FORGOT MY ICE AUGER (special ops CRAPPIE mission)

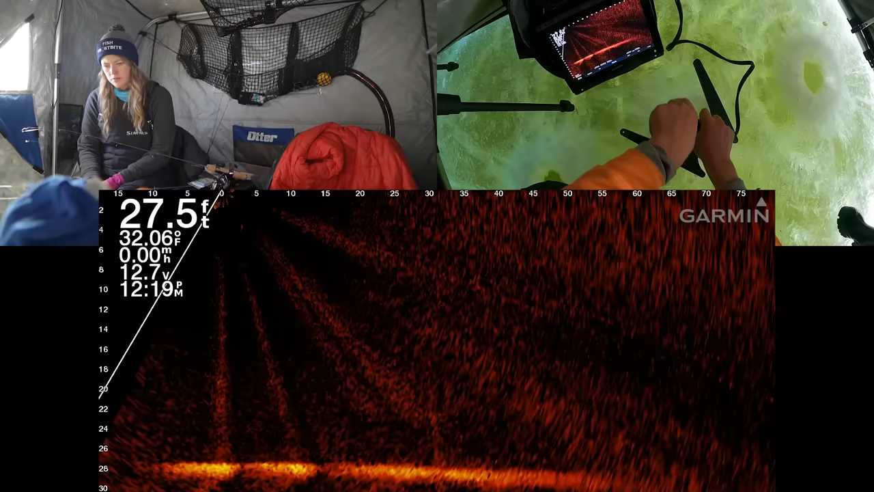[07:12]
On screen: depth 27.5 ft, water 32.06°F
Okay. What was that? Well, that's fish. I like it. 25 feet away, a few feet off bottom, big mark, probably a crappie, it looks round. Now he's 22 feet away. He's getting closer, we need to get down there. Yeah, you can get down there. Is that the lure you want? Which one am I using?
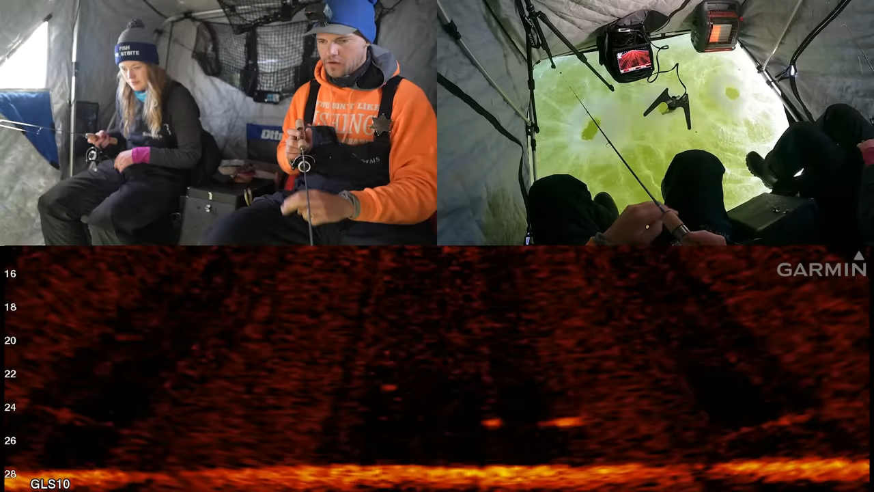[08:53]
Yeah, and then flick it. Oh, yeah, he's interested. Take it up away from him a little bit more. Take it up a little bit more away from him. Yeah. He's interested. Yeah, and give it some flicks. Not interested. Yeah, he anymore. Is. Give it some flicks, but only a few inch flicks. Flick, flick, flick, flick. Oh, never mind. He wants mine. No, he doesn't. Yeah, keep going with little flicks. Flick. Yeah, flick. I am. I know. Keep flicking. He seems huge. If it's a crappie, yeah, it's huge. But it could be whitefish, smallmouth, pike, walleye. Nobody likes whitefish.
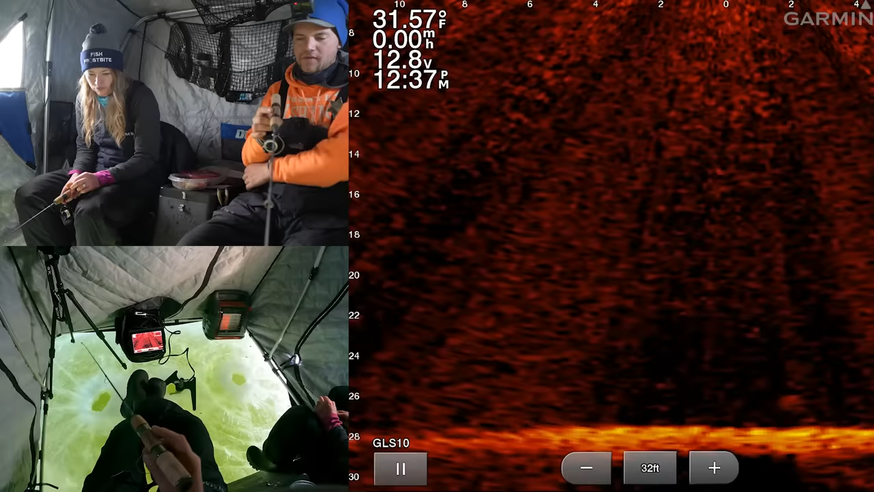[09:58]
On screen: water 31.57°F
Could be walleye. You want a walleye? Mm. Keep doing little flicks there. That's good. Maybe I'll catch yourself. Two. Big crappies.
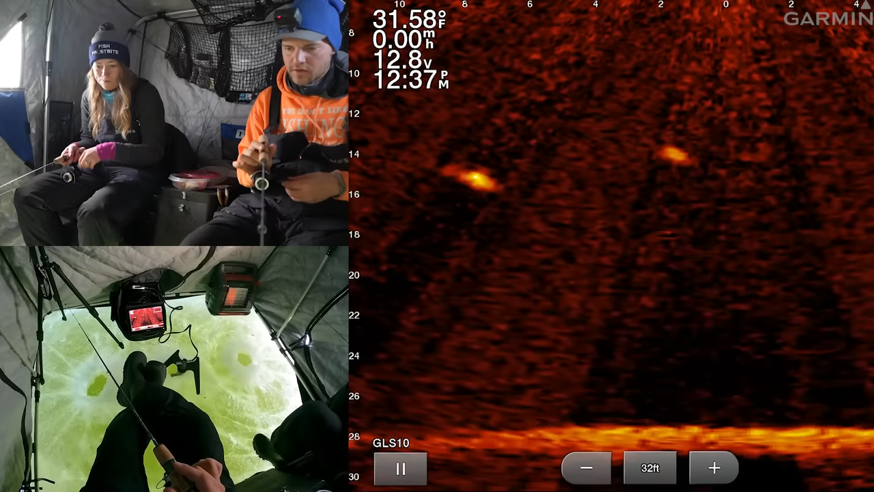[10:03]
On screen: water 31.58°F
One for you, one for me? Where'd they vanish?
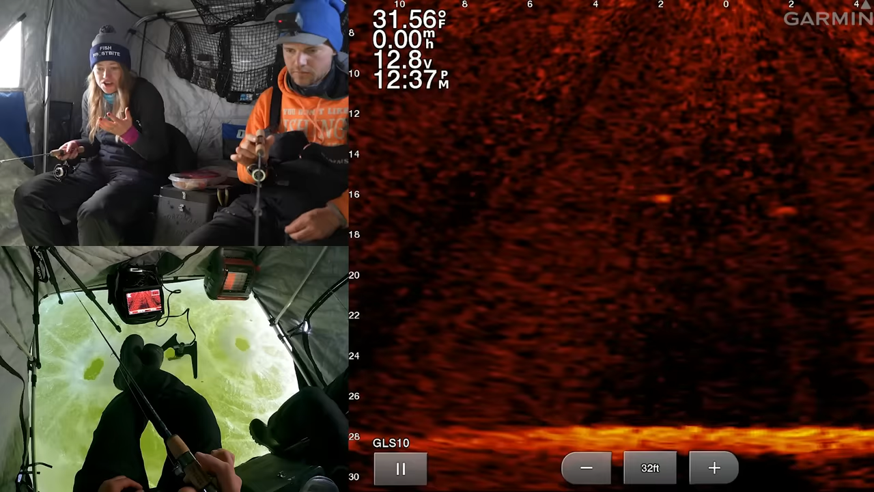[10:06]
On screen: water 31.56°F
They're probably still right here. Like they came through the beam at an angle. They were fading as they kind of cut through.
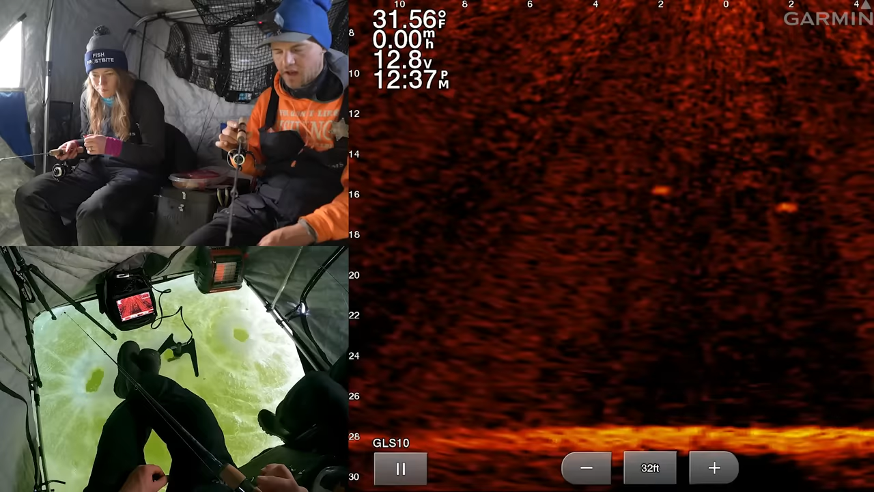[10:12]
On screen: water 31.56°F
But we maybe need to hang at that depth now because a few have come through at that depth, hey?
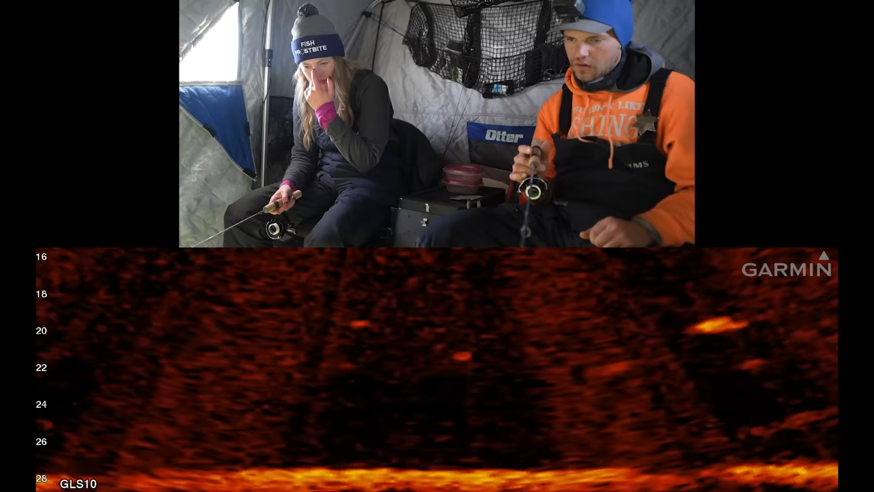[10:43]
And they're moving relatively slowly. If he comes to look at it, keep taking it away from him a little bit. Oh, you have no game, hey? Are you saying like I need to be doing something different? Oh, don't take it personally. I'd like to have game one day. How did we not catch any of those? They're look at them. They're still there, yeah. Are they coming back? Like, are they crappies? It doesn't matter what they are, they should eat this. Especially at first, ice fish are supposed exactly. to be active.
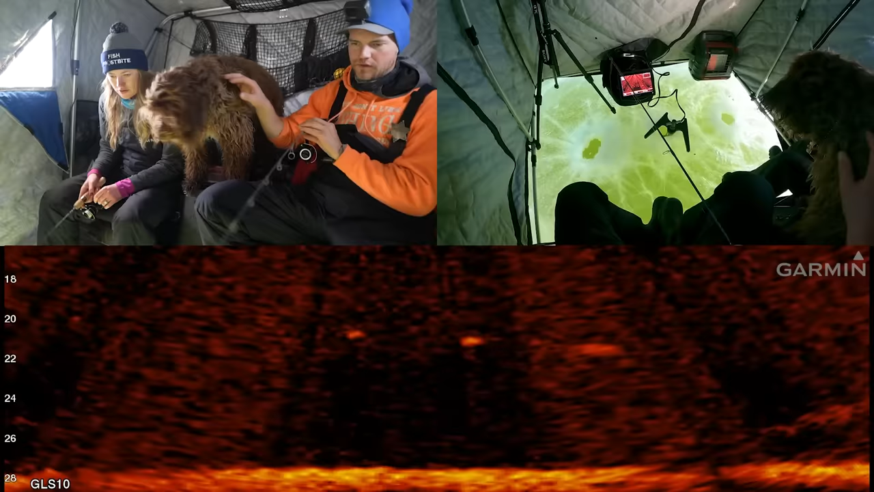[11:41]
Good. You didn't get him. You haven't caught any of them, even though you're apparently on your game. So when that fish engages with you, Carrie, you're going to lift your rod, like, just, like, practice.
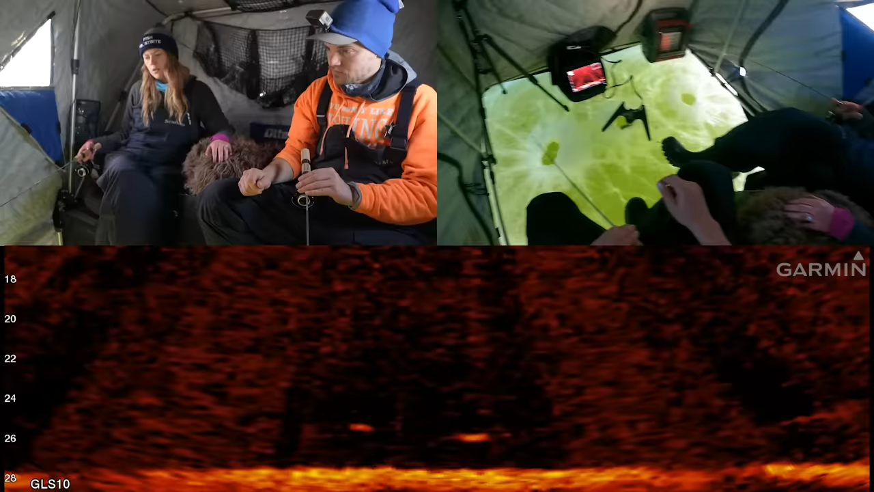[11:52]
Exactly. Who's got game now? Uh-huh. And then you can give the odd little, like, flick. Yeah? By, like, flick, I mean, like, a few inches, not 18 inches. So you might catch the next one that swims through if you're not careful. Here comes a couple right now, Gary. Big fat ones right on the bottom. They're dragging their front pectorals right in the mud. Oh, big fatties. Oh, yes, I'm going to get them. I got them. Move away. Get the net. No, you don't need to do anything. Just kidding.
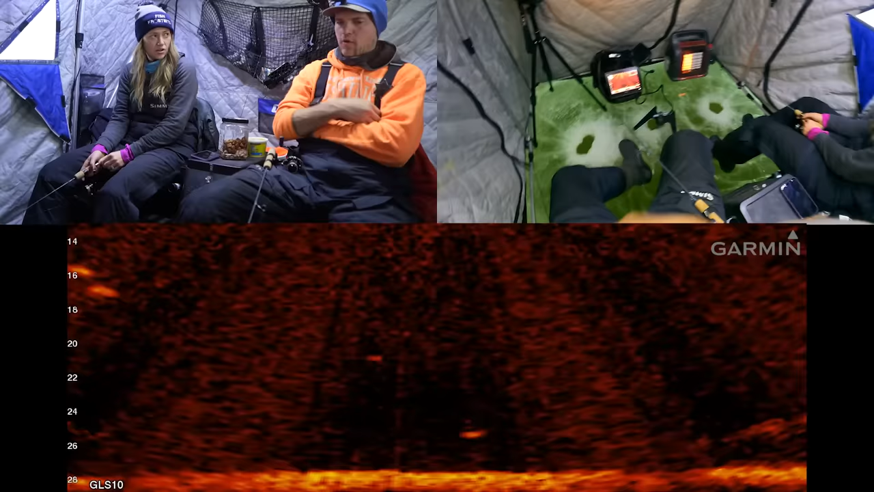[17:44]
Oh my goodness, it's happening! Oh my goodness, it's happening! This is it, Carrie, this is it! Except they look not round enough. They look like white fish. Shoot. Are they white fish? I don't know. I don't. Tell me if you know. I don't know. There's a lot of them. You're definitely going to get one. Is he still on me? What the heck? What the heck? Seriously? Like nobody cares at all?
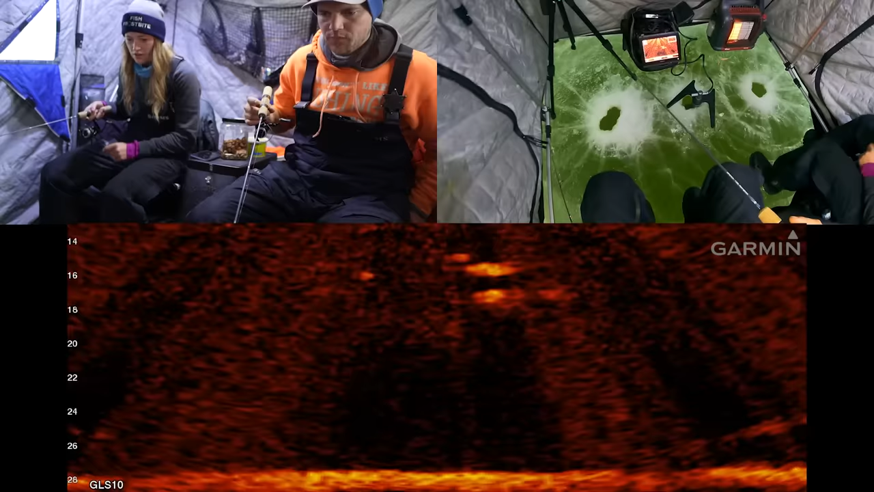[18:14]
That was our moment. Come on. Did any of them engage? I was looking at my spring bobber.
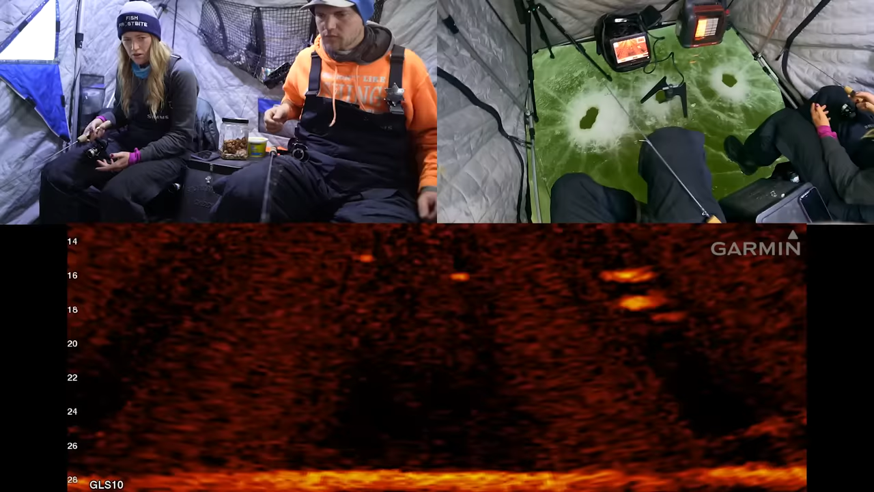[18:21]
Okay, they look round enough there. Dude, those are crappies. Look at how round they are. Okay. Look at how round they are. Yeah.
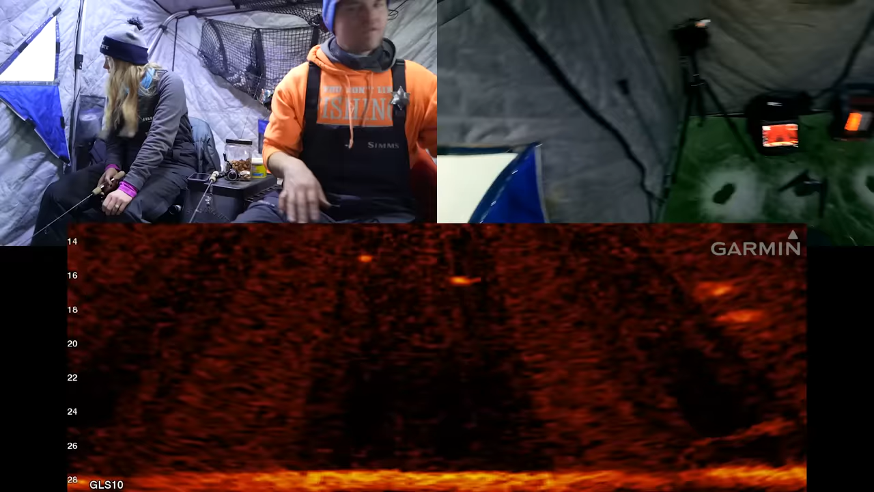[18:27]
We've got 10 minutes till official sunset time. Crappies at sunset can be insane. Or actually, nothing can happen also, though.